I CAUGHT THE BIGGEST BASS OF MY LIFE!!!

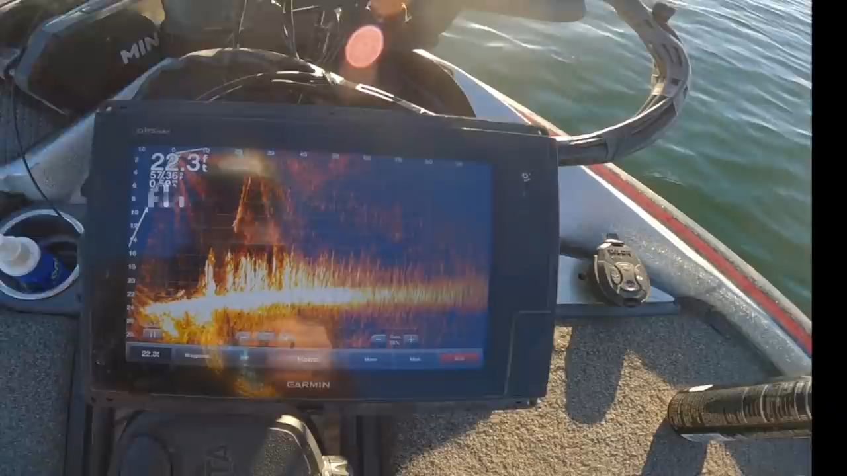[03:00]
all right guys so this is what we're fishing right here so this lake's kind of like a lot of these texas lakes that has some of this submerged flooded
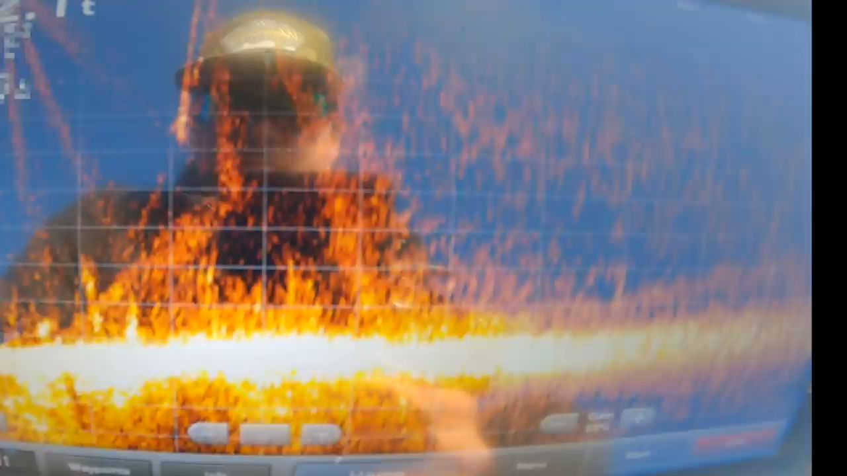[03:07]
brush on the bottom i'll kind of pan around but a
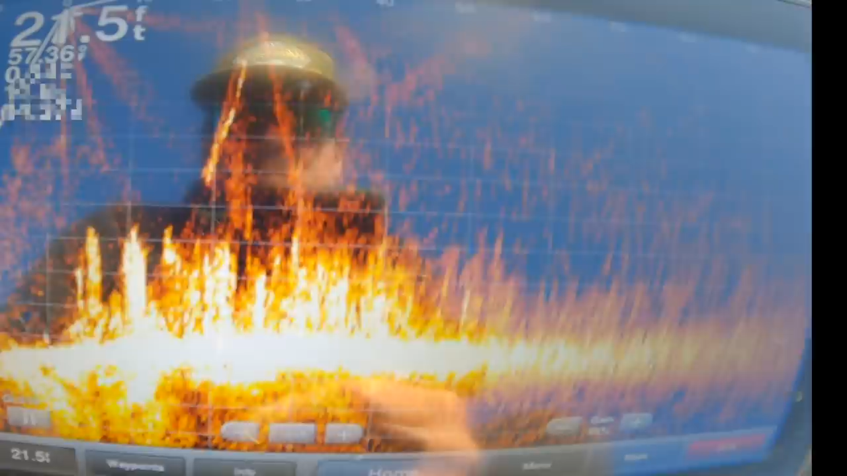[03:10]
lot of these fish will get suspended in the top of it so now we're just kind of trying to figure out will they eat an a-rig do they want a little single swimmer
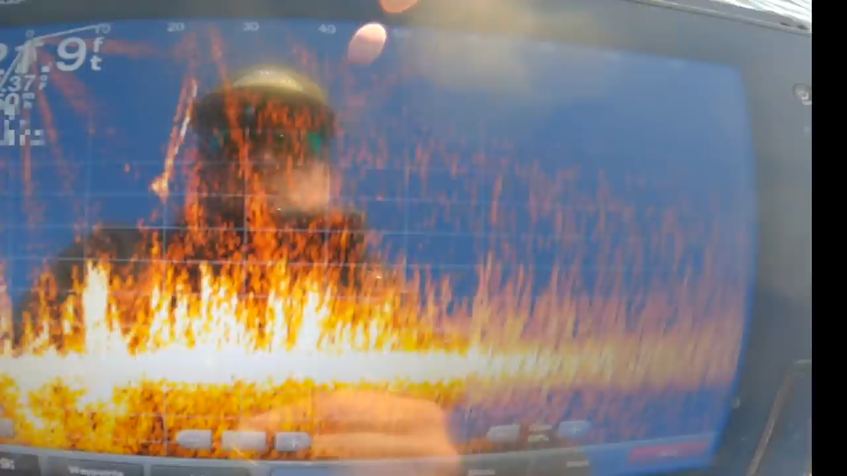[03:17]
do they want a jerk bait we have no idea all we've had is follows so far and that could just be the bite
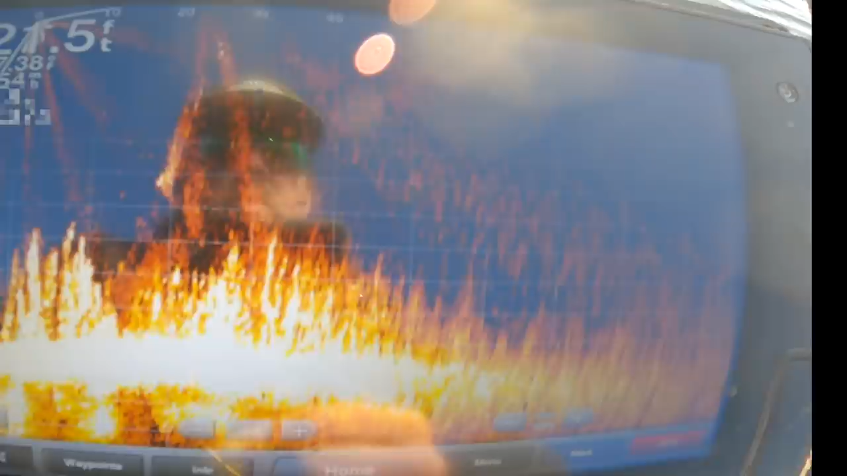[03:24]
window it could be a negative feeding period because we just had a cold front come through it's bluebird skies east wind but that's what we're looking at
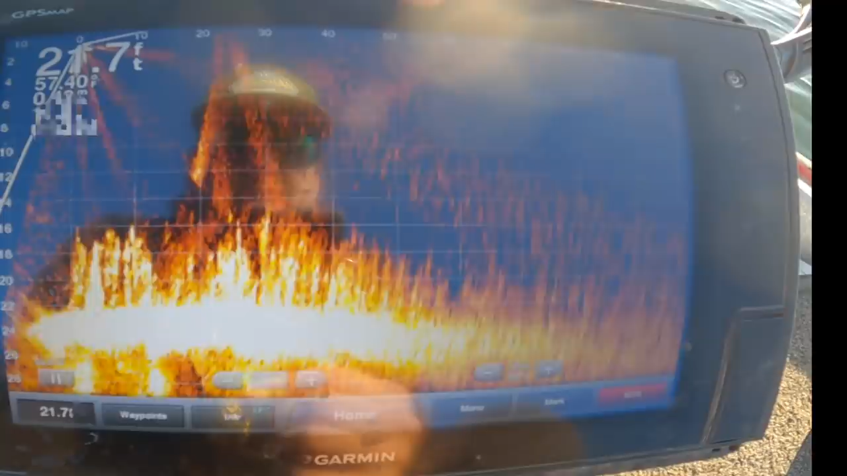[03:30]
On screen: depth 21.7 ft
down there and i'm really trying to scope around and find some of these bigger marks i don't know if they're going to be in this and a lot of times they'll get over there
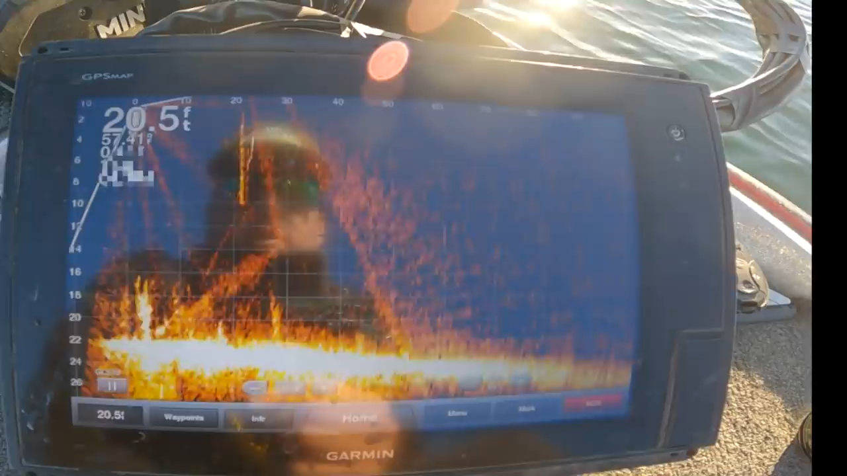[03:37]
On screen: depth 20.5 ft
off the edge of it the deeper edge too so we're just going to kind of move
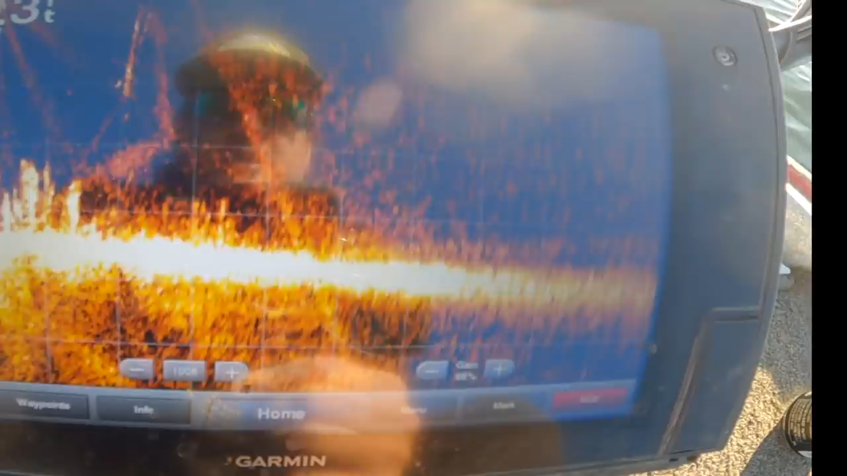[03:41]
around here and
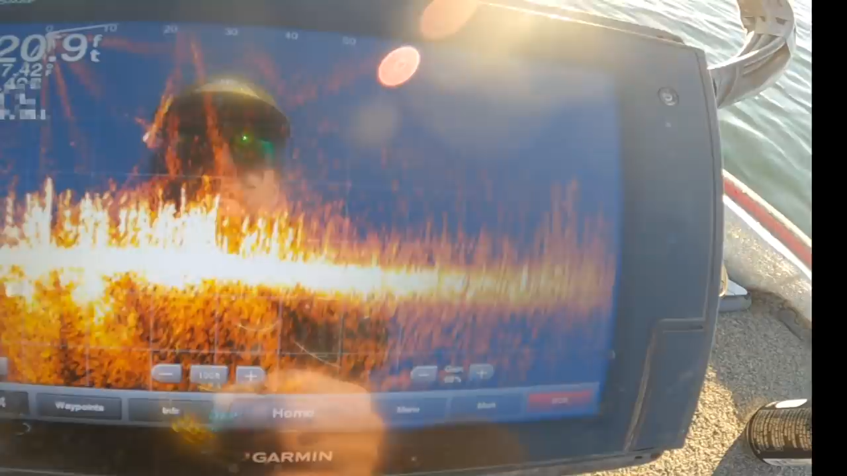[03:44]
see what we see but so far pretty sporadic i need to work it faster since the water's so clean you don't want to get a look at it they're firing up to it and stopping you so here we go not big
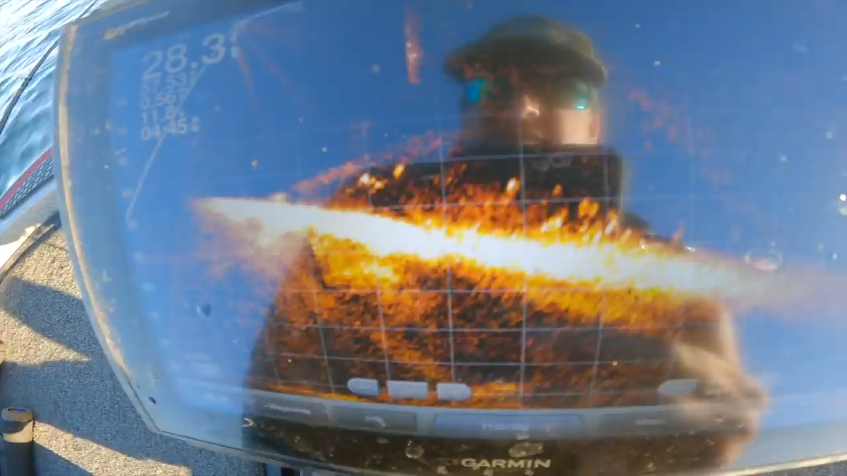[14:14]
kind of look like bass but they're actually big bait fish we've
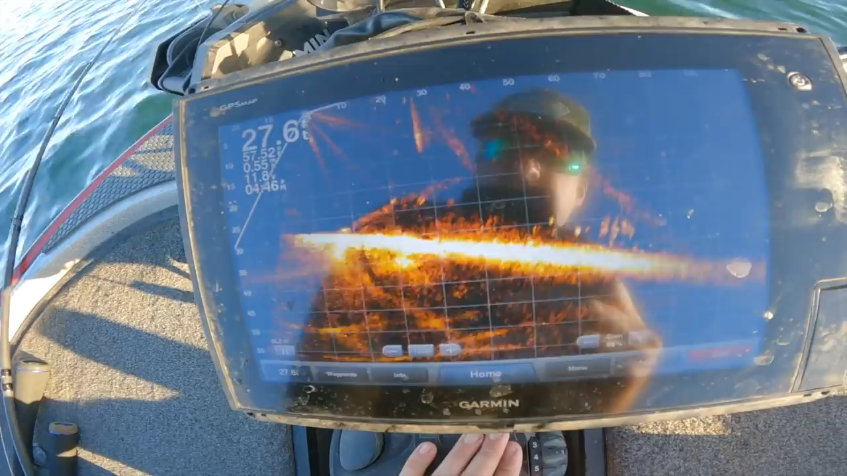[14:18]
kind of seen some of these schools when we went up shallower um there's some crappie but i think these are actually shiners or carp
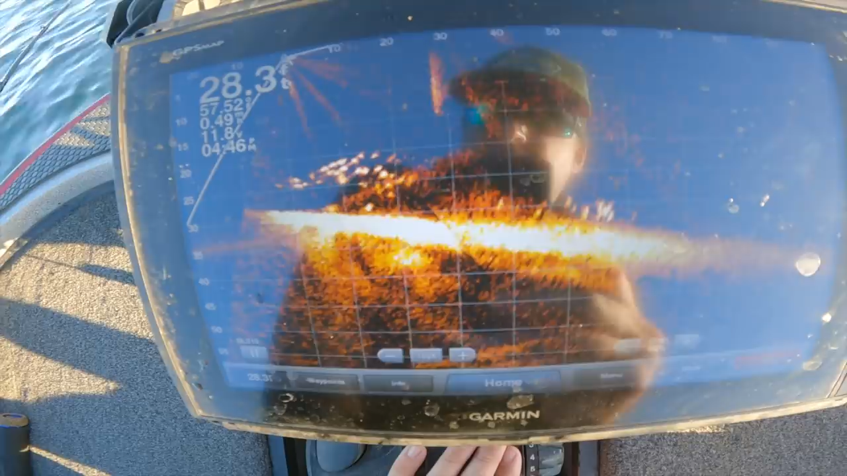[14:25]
or little white bass or something that are actually cruising up and down this flat so
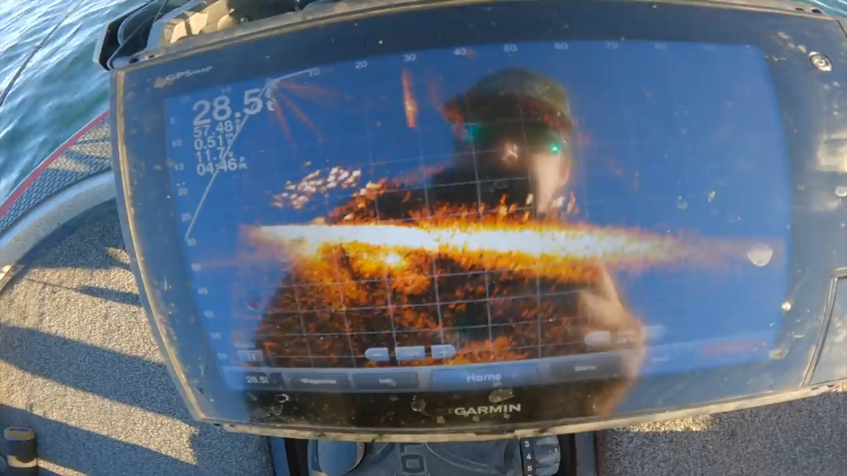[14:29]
that makes total sense why that fish was in that area as i pan around you can see there's schools all over the place
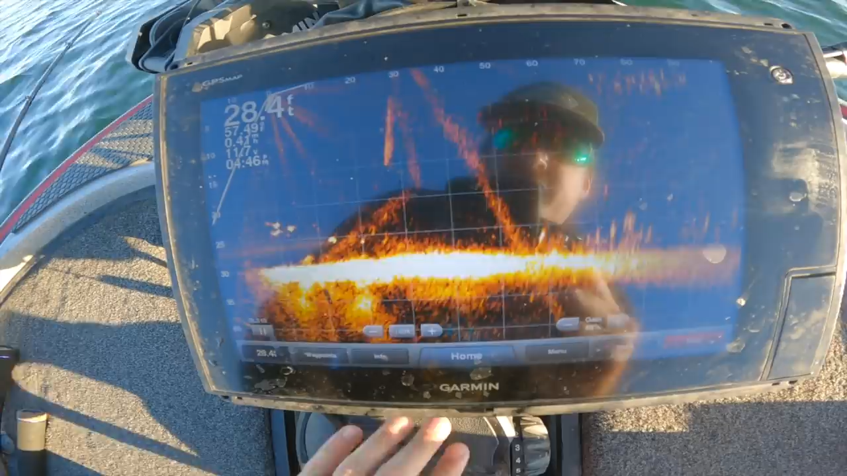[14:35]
down on the bottom those bass are pretty unmistakable though like eight
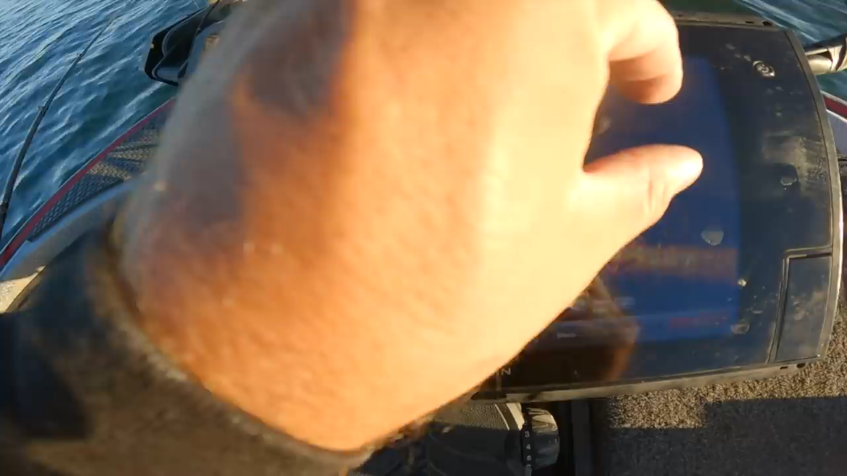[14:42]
fish midway through the water column that's what we're gonna look for some more here there's got to be more out there dude you should have seen that happen